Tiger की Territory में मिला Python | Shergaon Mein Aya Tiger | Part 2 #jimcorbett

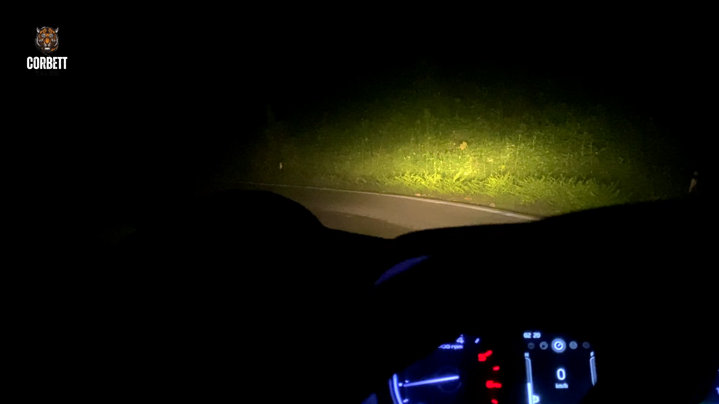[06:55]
चलो आगे से घुमा के लो क्या पता वापिस आया पीछे पकड़ना
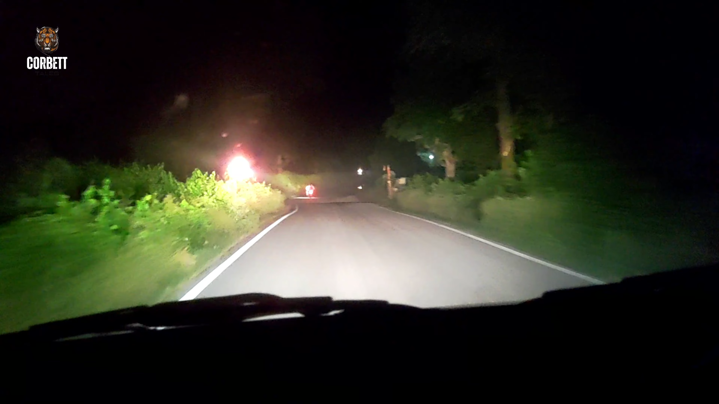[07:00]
दोस्तों बहुत दिनों बाद इस रोड पे दो बाइक वाले दिखे हैं वरना रात में यहाँ बाइक पे कोई ट्रैवल नहीं करता ये यकीनन गांव वाले होंगे जो जा